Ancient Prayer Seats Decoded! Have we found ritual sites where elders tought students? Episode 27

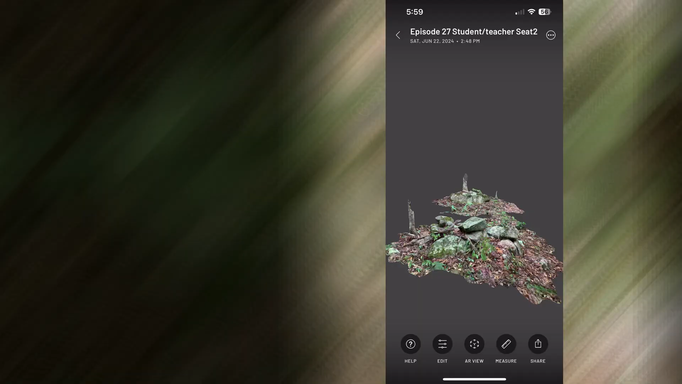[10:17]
Site number one on the left, site number two on the right. You can see that prayer seat at the bottom.
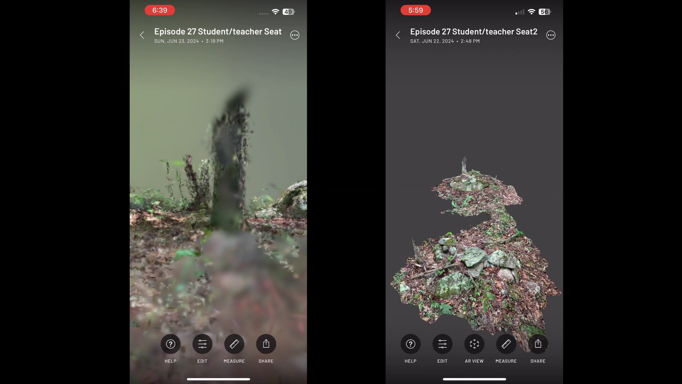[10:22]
Now, we're going to rotate around to the sitting or bench stones.
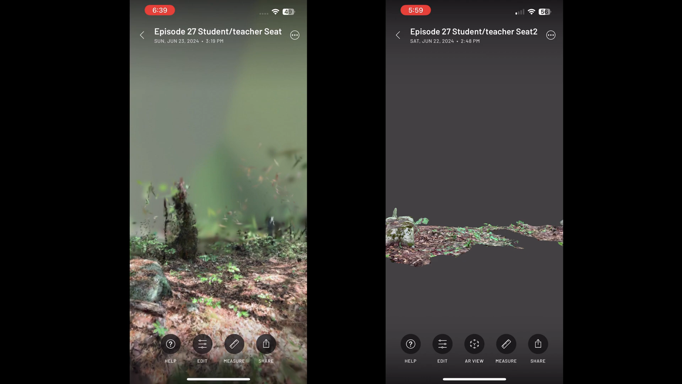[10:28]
You can really see the flat face on both of these on the left. That's really the characteristic telltale sign of this type
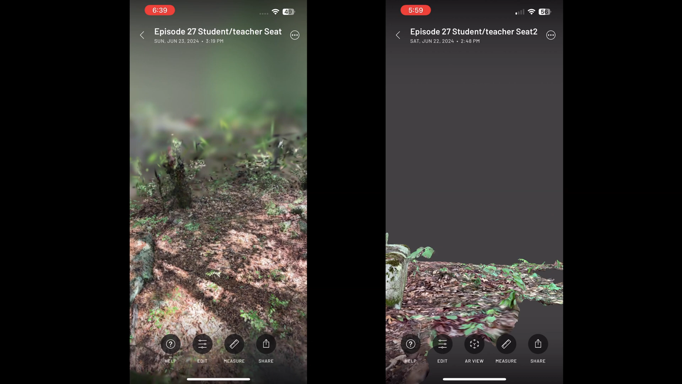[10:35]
of student-teacher prayer seat configuration. Now, I'm going to back out a second and go take a look at the distances.
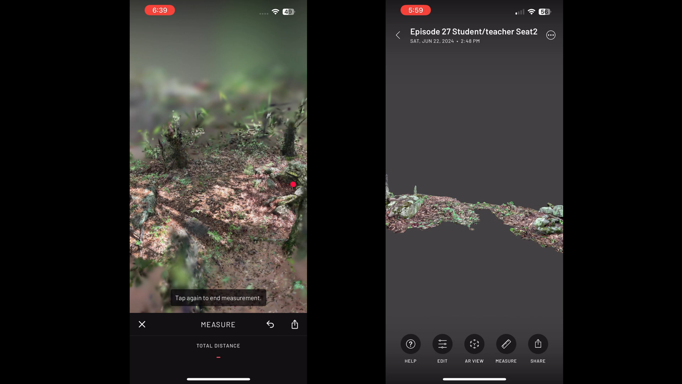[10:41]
You see 13 feet on the left and 12.9 on the right.
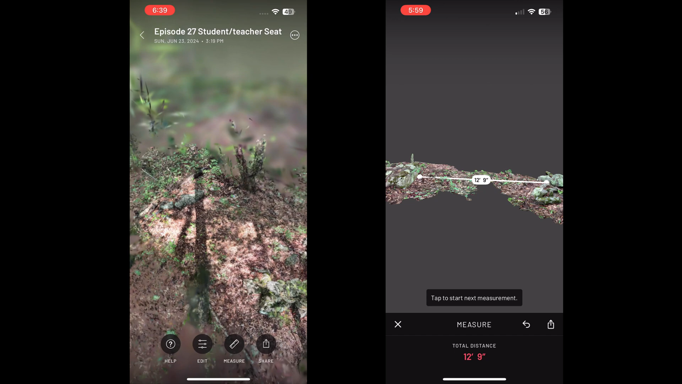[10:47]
So, really the exact same distance, the exact same shaped stone facing the prayer seat.
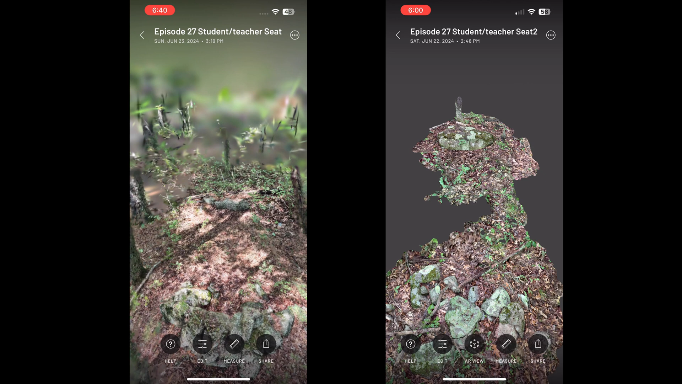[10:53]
Focusing on site two, that prayer seat isn't as well built,
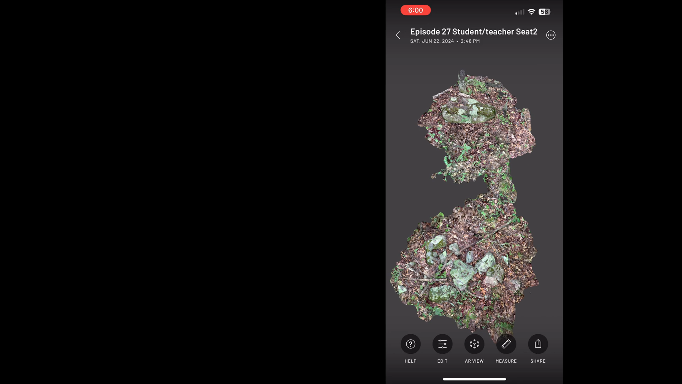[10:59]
but you can definitely see the curvature to it, though it's a bit broken down. Now, side-by-side comparison, let's wrap up this episode.